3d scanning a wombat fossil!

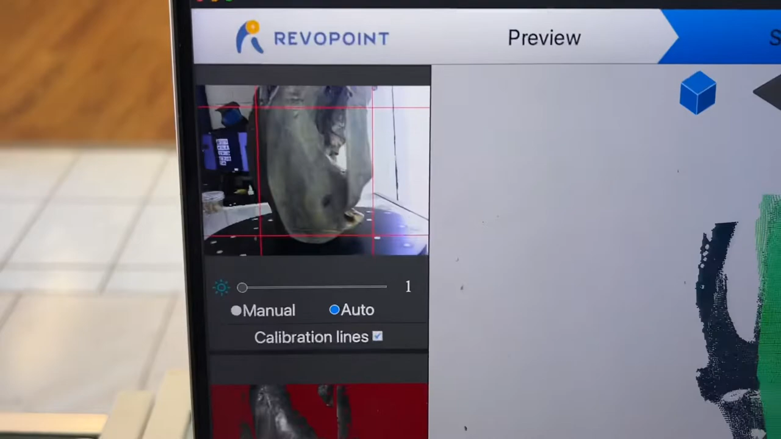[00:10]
So I have it set up on this little turntable here, and you can see here what the camera sees.
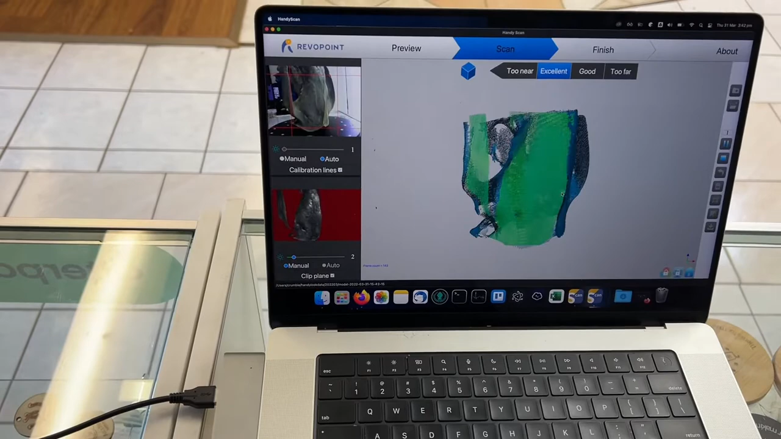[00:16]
And because of its height, we'll need to do a couple of scans.
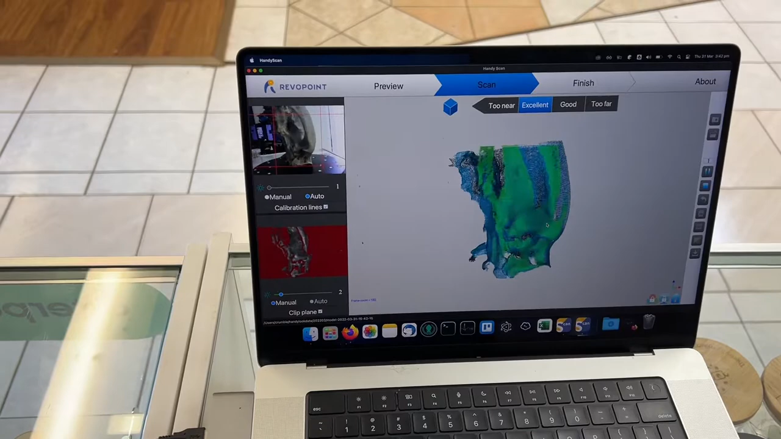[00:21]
So first we're scanning the bottom of the thing, and then I will just raise this up, and if you do it slow enough,
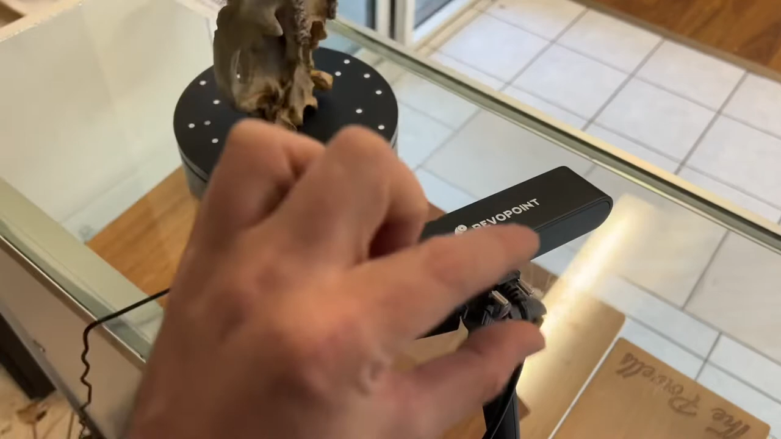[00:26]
while it's still scanning, it will keep track of it, and you'll be able to scan the whole object. So, give me one second, I can't do that with one hand.
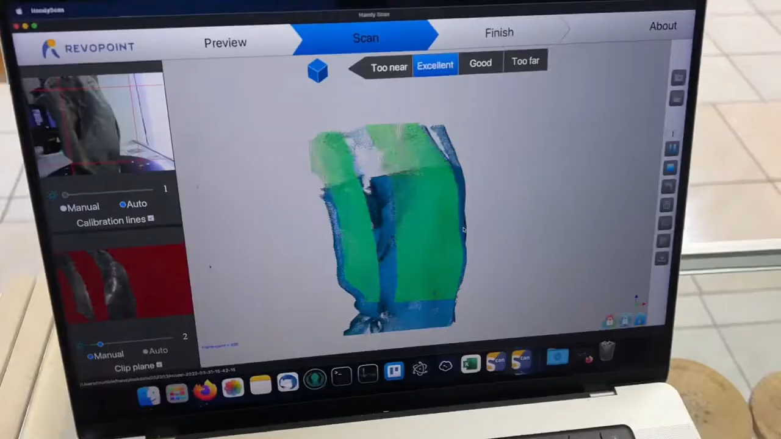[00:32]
Okay, we've raised it up, and as you can see, it's adding on to the next part.
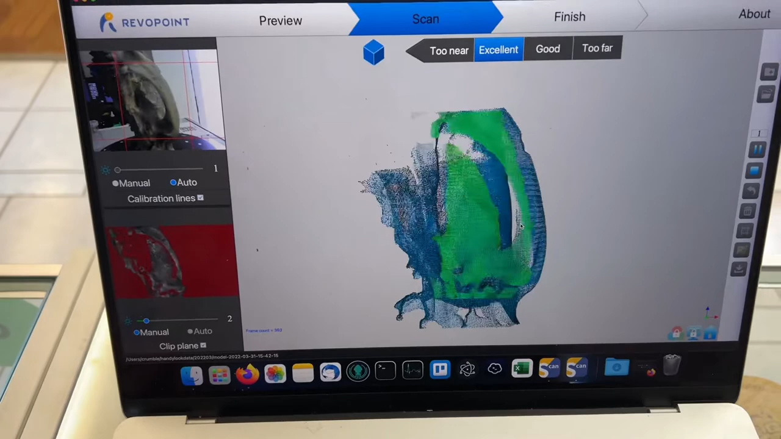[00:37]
And we're pointing slightly higher at it now, so we will just keep scanning this way until we've done the whole skull.
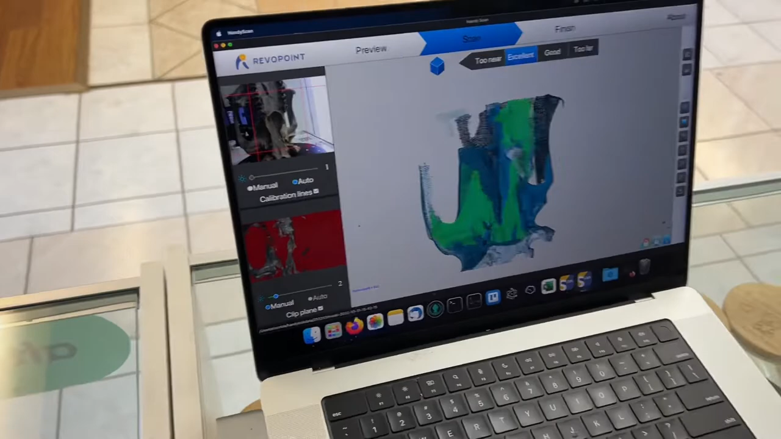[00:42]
When you get to the top, you'll need to pick up the scanner and hold it and kind of scan the rest, but yeah, it's very cool. We'll have a look once the scan's complete.
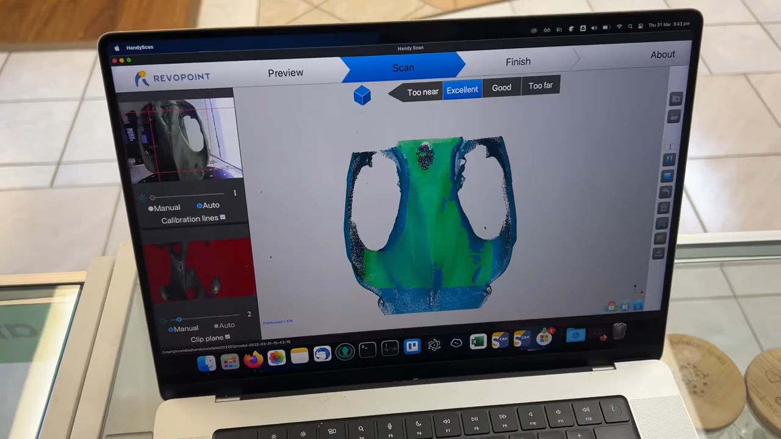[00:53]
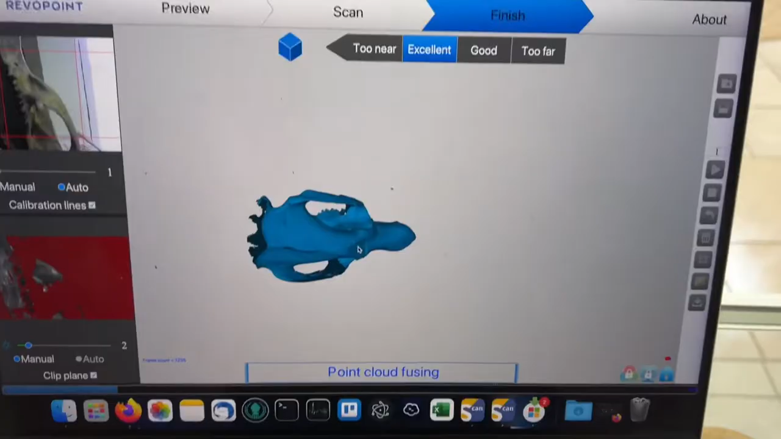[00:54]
Okay, so the scan is complete, and now it basically turns all of these little points,
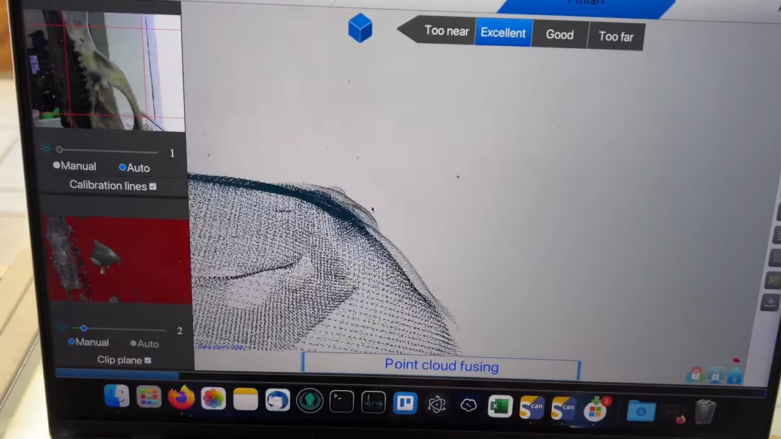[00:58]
which it scans, all of them, and saves it as a point cloud.
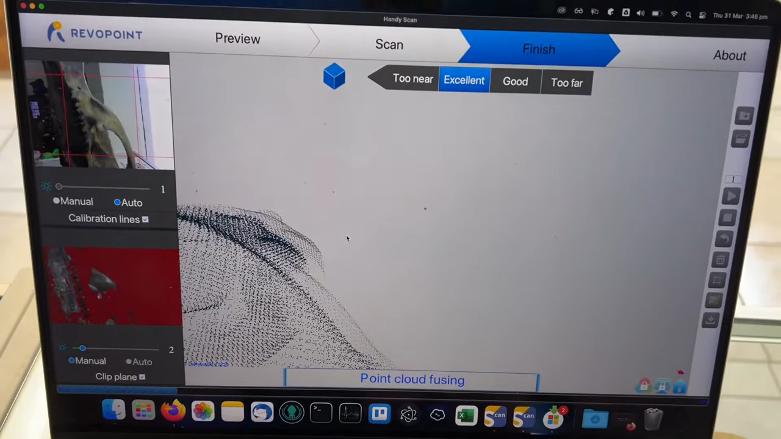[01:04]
And in a minute, we'll open it up on another piece of software that'll join all those dots together and generate our mesh.
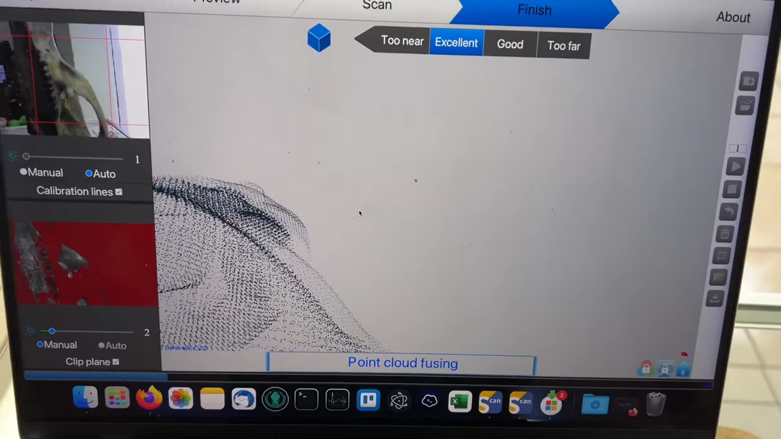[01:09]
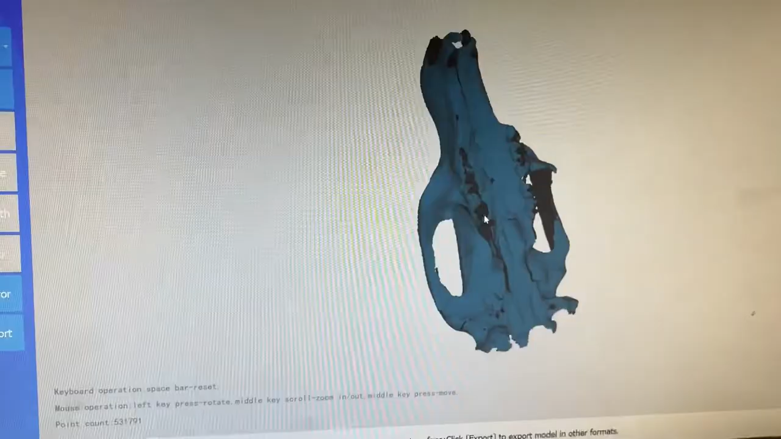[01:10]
Alright guys, we are back with this little app that will turn our dots
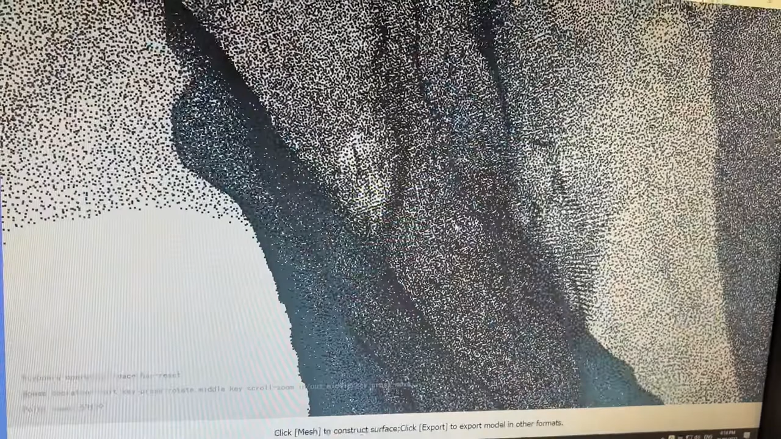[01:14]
into a model in one click.
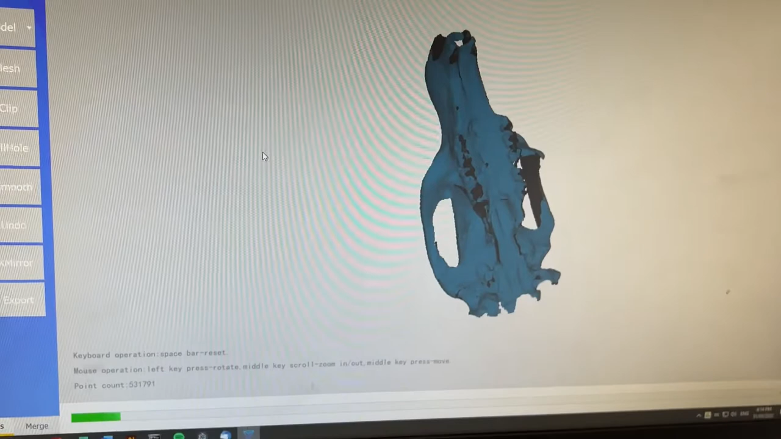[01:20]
You just click mesh, and there's a little progress bar. I'll pause the video, it may take a while.
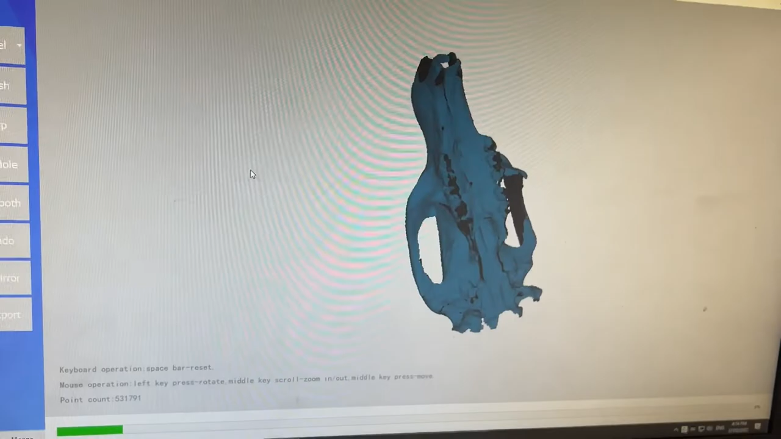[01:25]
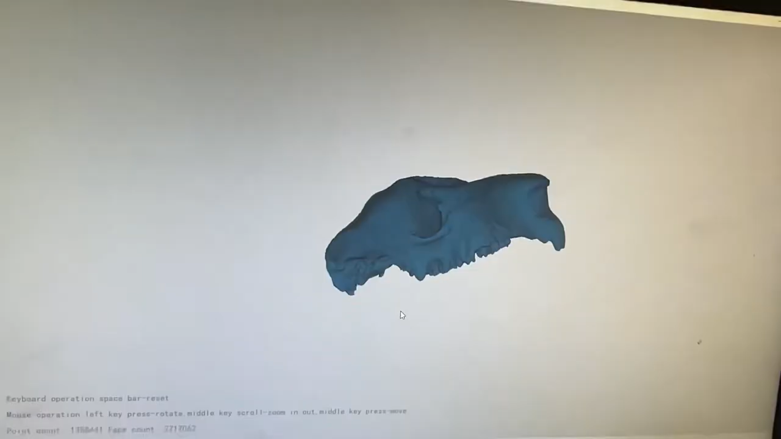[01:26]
Okay, mesh is done.
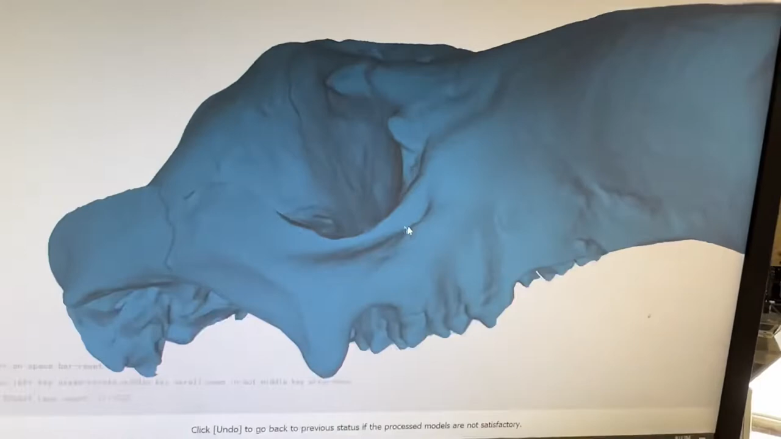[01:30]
You can see here it is a mesh, and all the holes are filled up. We get some pretty good detail there.
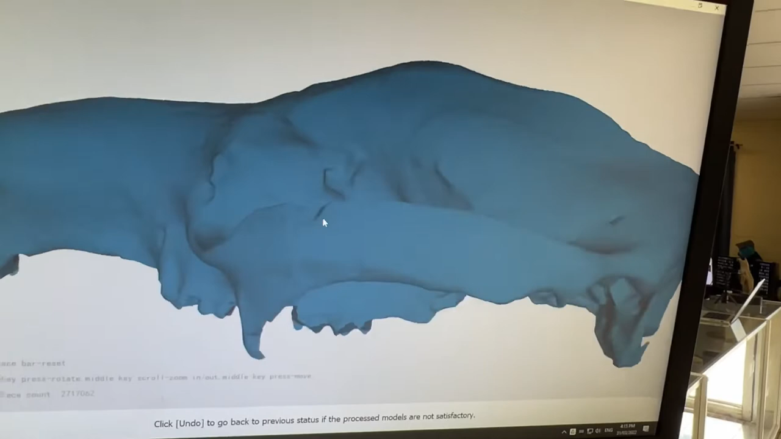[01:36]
It's obviously not perfect, but I could learn a lot in my scanning method.
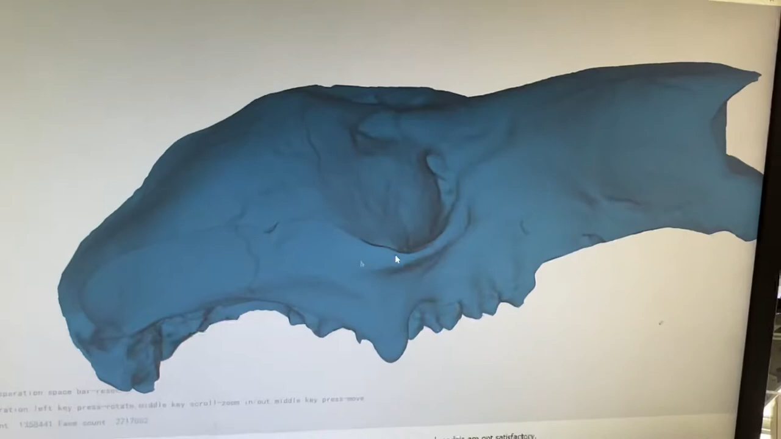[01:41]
I could prep the model better. The teeth, some of the teeth were shiny, so they didn't really scan very well, so they're a bit flat.